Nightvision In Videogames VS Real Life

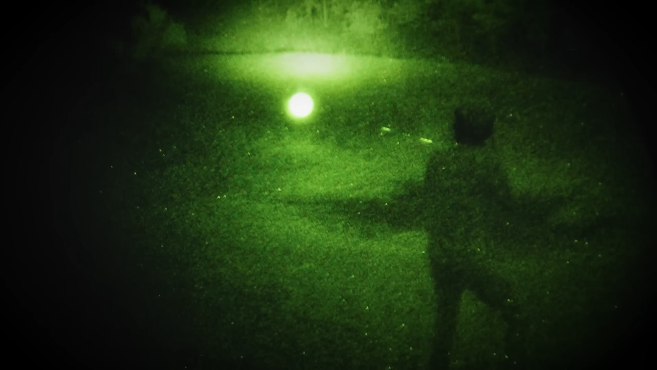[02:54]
from the real world There's different
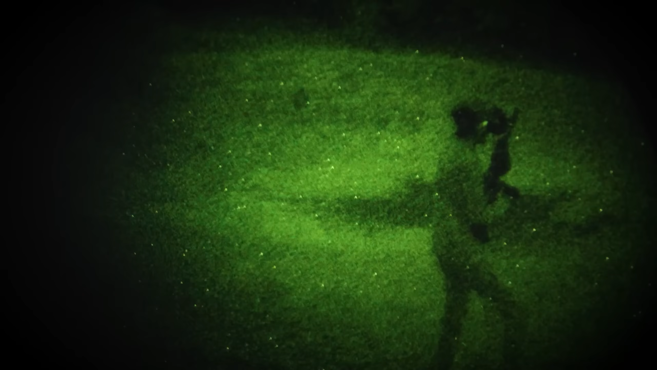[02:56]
Night Vision technologies Of all shapes and sizes Analog,
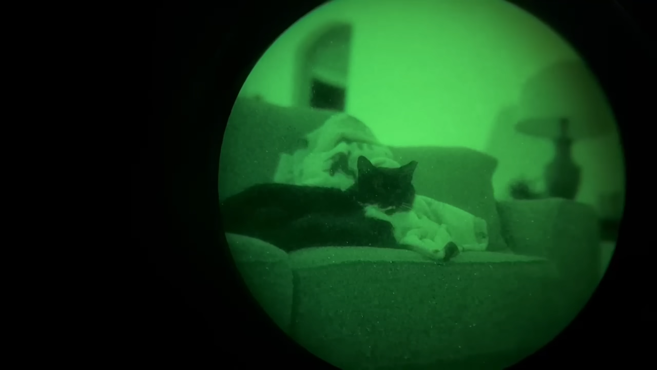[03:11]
on-off and IR floodlight switch Two AA batteries,
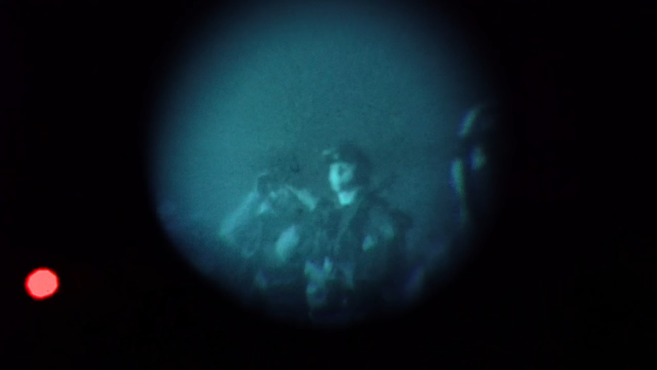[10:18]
A new type of phosphor that's used in night vision goggles.
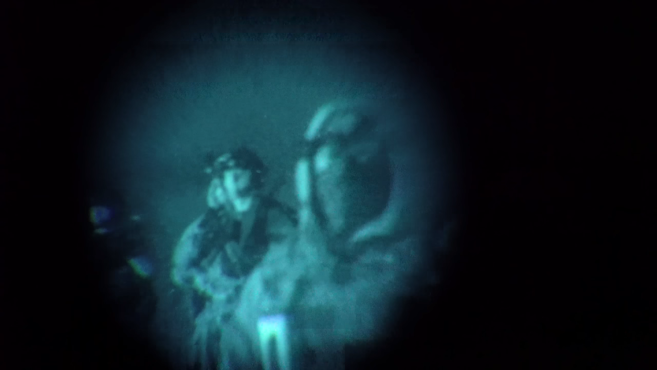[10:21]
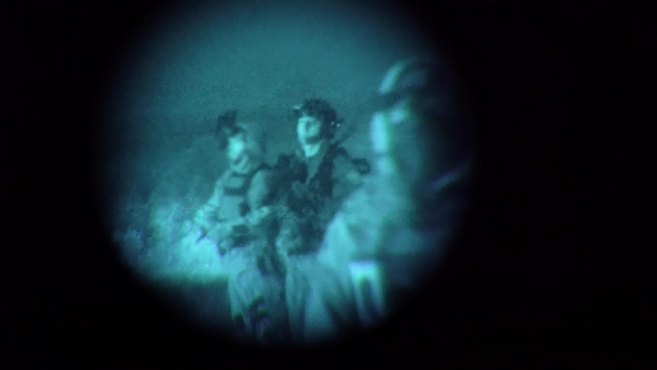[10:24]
White phosphor night vision goggles are pretty close to greens,
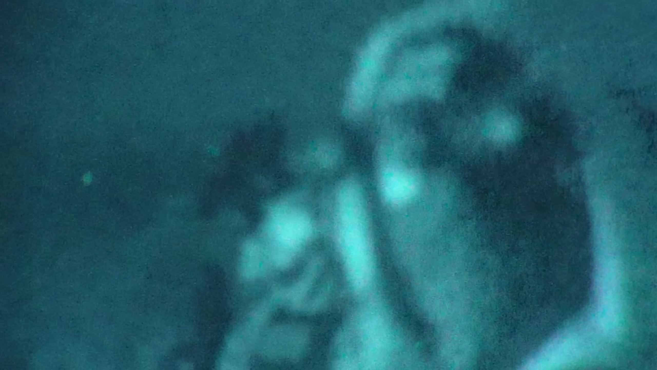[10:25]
except they just are a different type of phosphor that has different luminosity across the spectrum. On the left here, you see the P45, the white phosphor emits color all over the spectrum, while P43 only emits green.
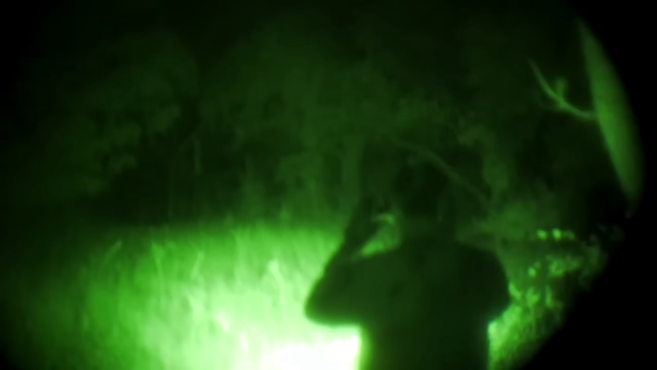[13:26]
operators keep these lasers and illuminators off as much as possible when dealing with enemies who might also have the tech.
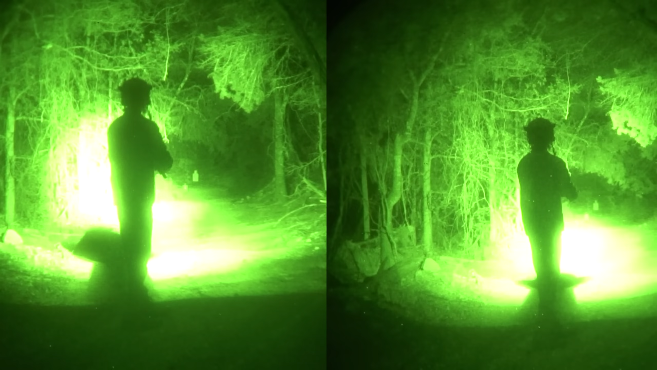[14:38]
When looking through night vision, there is zero way to distinguish the difference between colors, visible, or IR light.
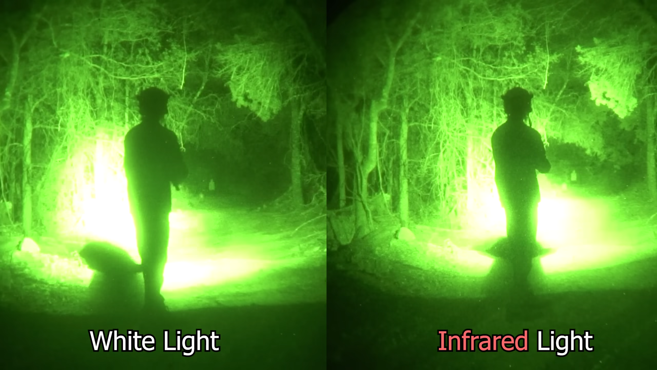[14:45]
You're seeing a monotone image. So by not lifting his night vision and manually checking if the light still existed, the player deemed the infrared light as white light and pulled the trigger.
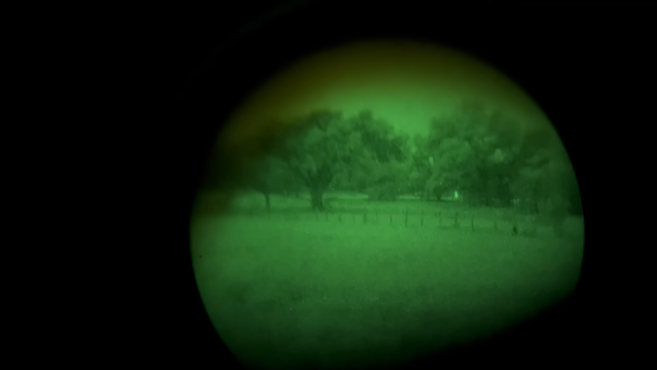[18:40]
I'm wearing a goggle on my head that gives me two separate viewpoints at the same time.
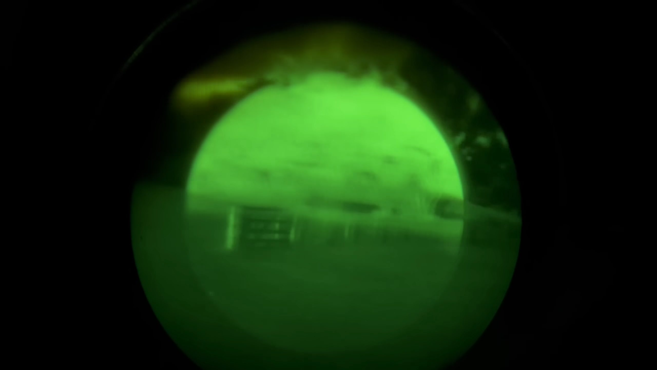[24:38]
then emits an image into the front end of your night vision's tube.
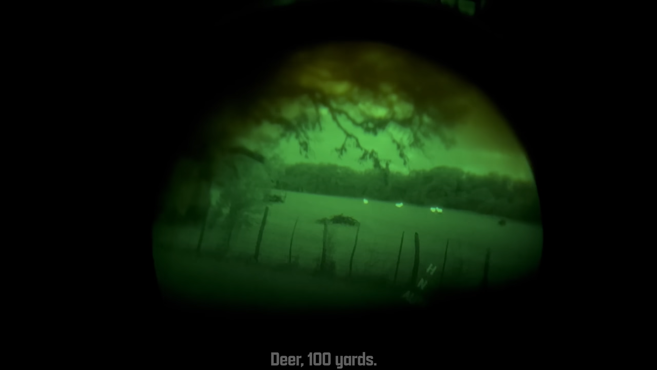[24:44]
This allows you to see both through your night vision like usual, and see something else entirely. Anything hot glows.
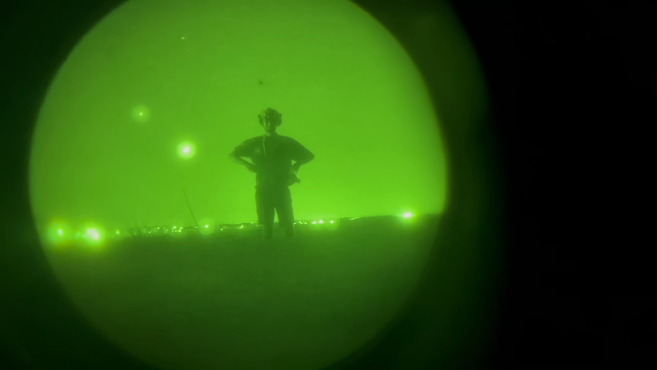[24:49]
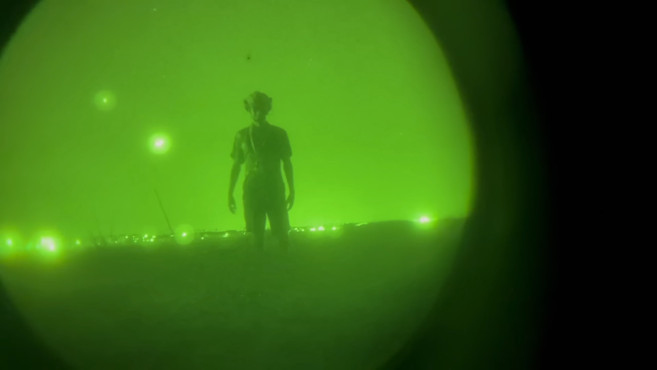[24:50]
This doesn't require any visible or infrared illumination.
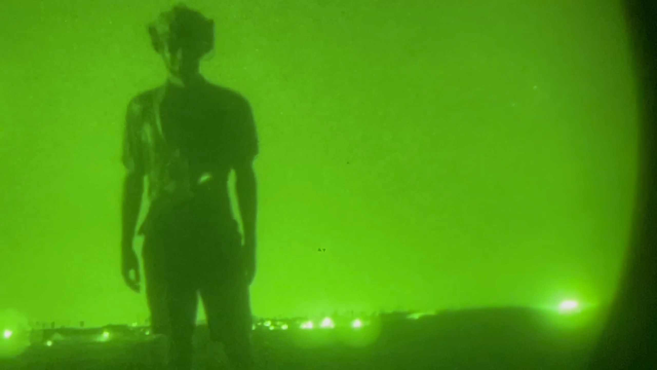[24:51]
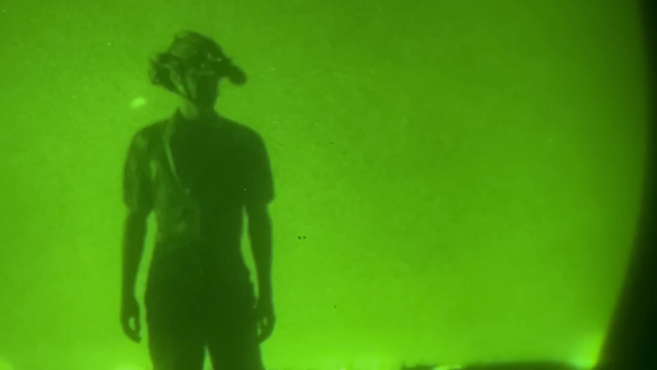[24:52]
I can spot mid-sized animals at 400 meters, I can identify them as human at about 200,
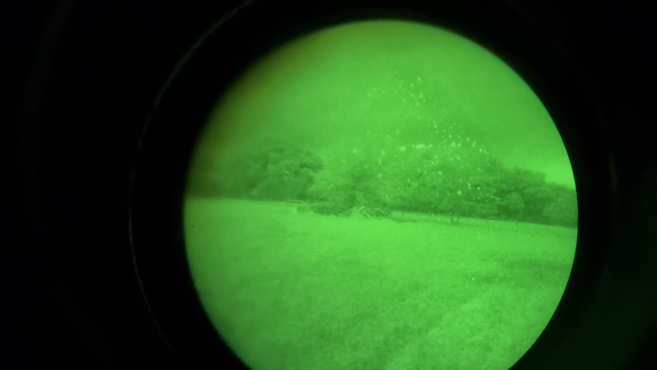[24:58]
and I can see if they have short sleeves or long sleeves at about 75.
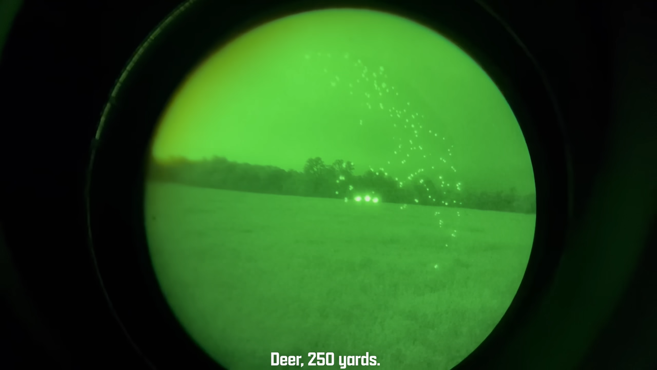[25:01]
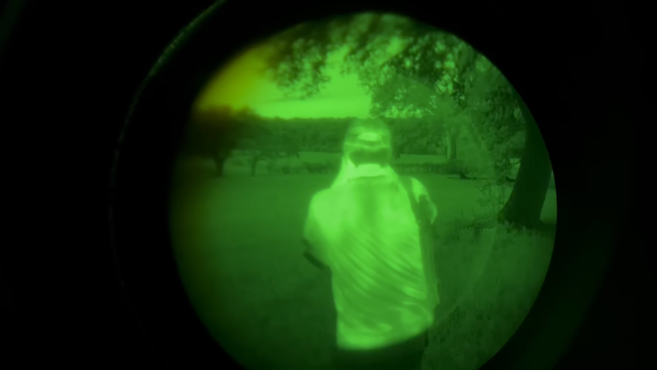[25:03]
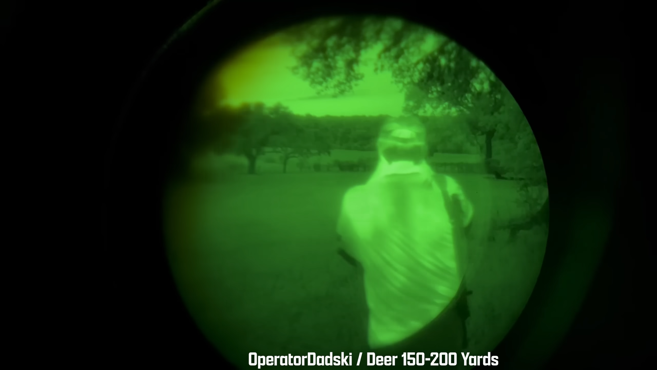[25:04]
With no light, without having to raise my night vision to look down a thermal scope, without having to switch entirely the thermal goggles,
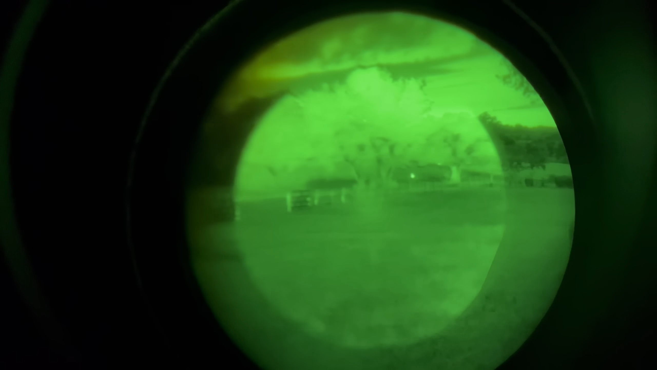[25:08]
which isn't a good idea, this allows me to have the best of both worlds,
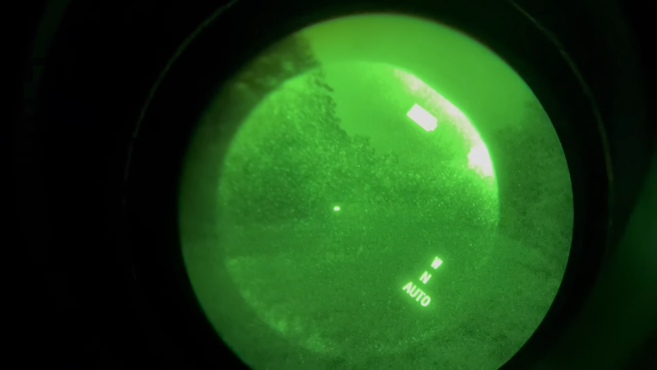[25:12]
and it's something we're beginning to see in some of the biggest video games out there.